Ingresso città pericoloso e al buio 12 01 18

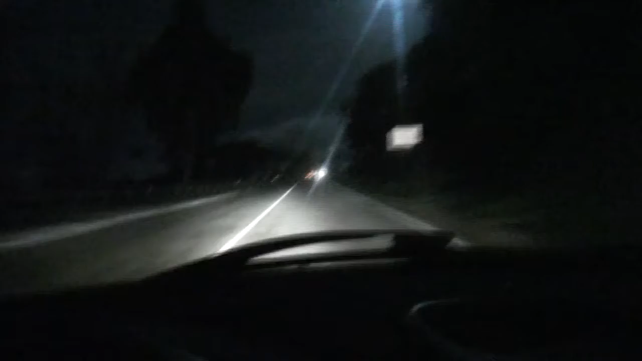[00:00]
Un chilometro di strada pericolosa senza catari frangenti che segnalino il limite della careggiata è un garrelle arrugginito di una cinquantina di metri,
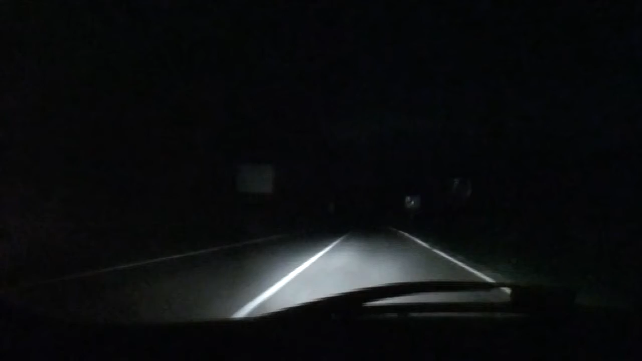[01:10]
Le auto utilizzano gli abbaglianti rendendo così ancora più complicata la visuale per gli altri automobilisti, senza poi parlare del gun rail collocato in una posizione inutile per svolgere la sua funzione ma pericoloso per chi ci fine in sé contro. Serve un intervento deciso da parte delle autorità competenti per dare degnità ad una delle porte di nuova e soprattutto renderlo sicuro per le migliaia di automobilisti che ogni giorno percorrono con la strada per raggiungere o lasciare il capologo barbaricino.